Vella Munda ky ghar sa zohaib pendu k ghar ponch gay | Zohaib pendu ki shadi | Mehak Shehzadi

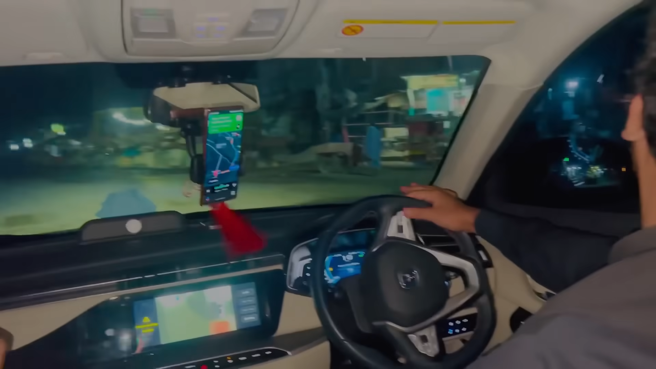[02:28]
सफ़र खैरियत से गुजरे माशाल्लाह चौक मुंडा
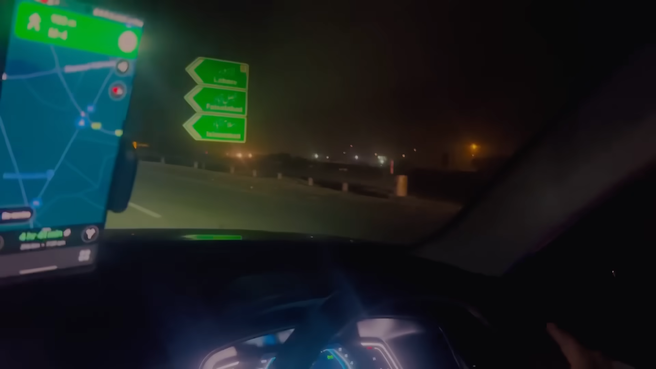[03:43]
अच्छा यहाँ पर आप लोग ना चेक कर सकते हो यहाँ पर क्या क्या लिखा हुआ बस लाहौर फैसलाबाद इस्लामाबाद तो
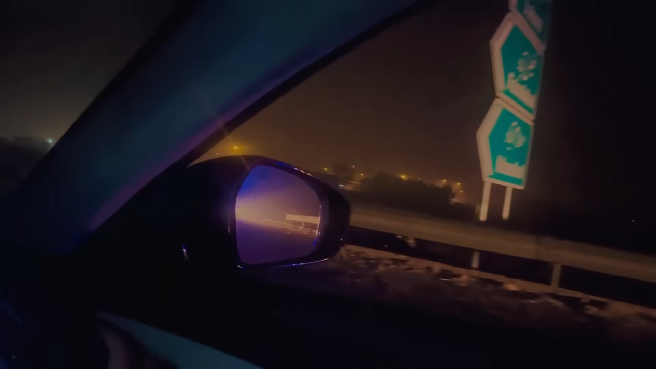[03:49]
अभी हम कहाँ जा रहे हैं मोटरवे पे अब चढ़ रहे हैं ना मैं कह रही थी बैठ रही मोटरवे पर यहाँ पर चेक करो